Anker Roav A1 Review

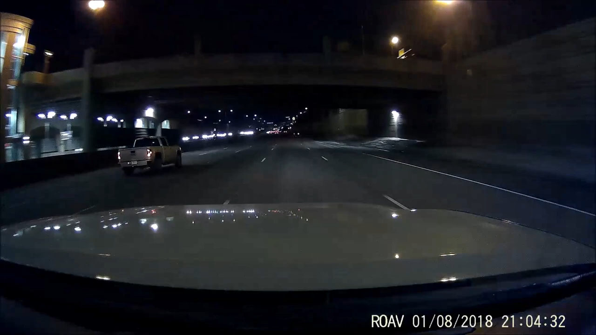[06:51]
I do feel like the Anker cameras do look better and they offer special features such as the audio alerts and the Wi-Fi in this model. Now when it comes to this night footage you know the Sony image sensor does help provide a little bit better night quality. So when you're driving down dark roads you can see a little bit more. But in reality most of the time even some of the high end cameras you can't make out license plates from cars just perpendicular or adjacent to you at your 9 or 10 o'clock or 2 o'clock.